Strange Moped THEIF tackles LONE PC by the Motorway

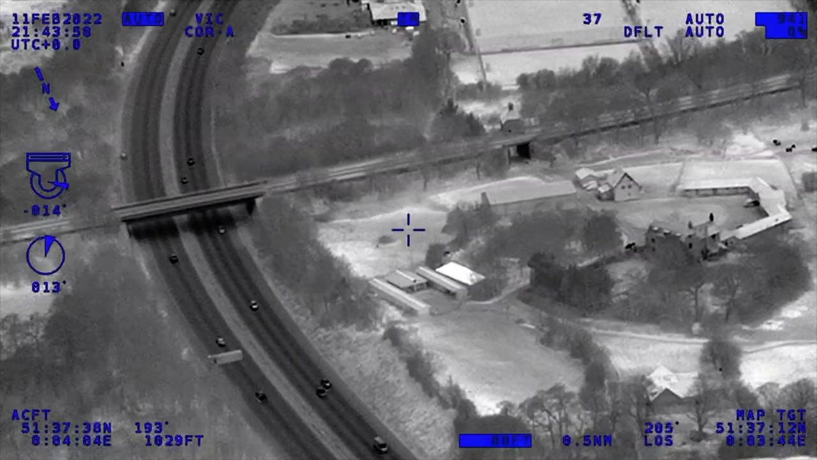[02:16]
So the police helicopter arrived and conducted a search of the surrounding areas or the shrubbery for the missing motorcyclist.
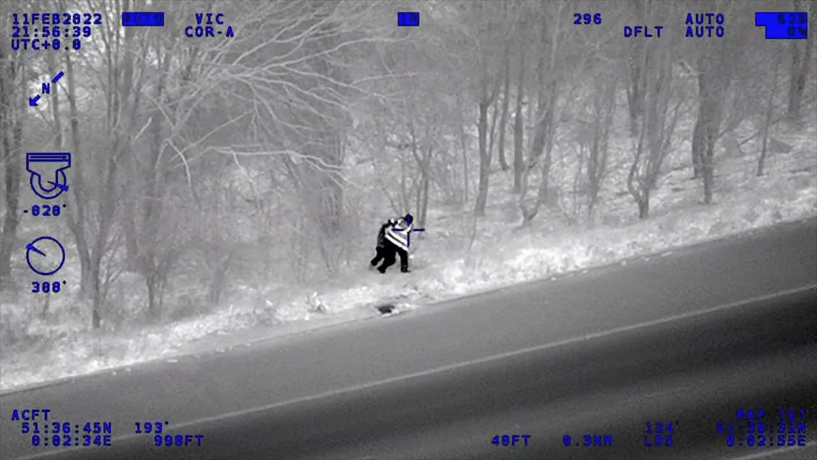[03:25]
The next thing I remember was a massive thud and I was on my back.
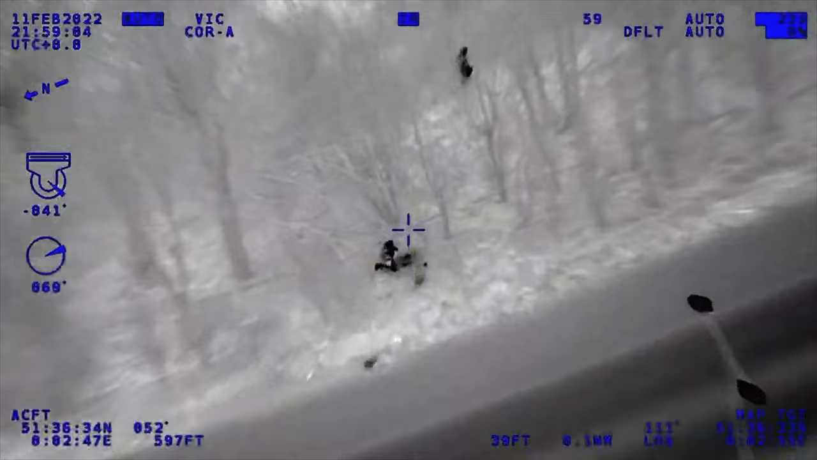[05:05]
It was at that point that I couldn't hold on to him any longer. He got up and he ran away.
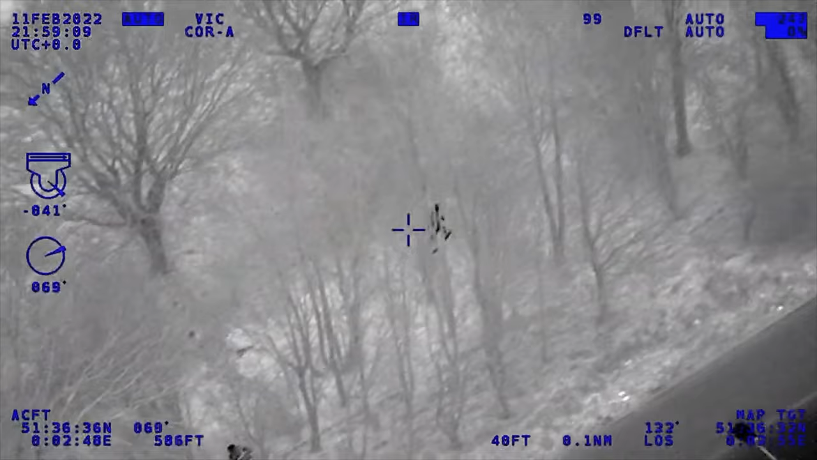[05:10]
Triple T's. He's in the woods. He's assaulted me. I can't keep hold of him any longer. He's on the foot.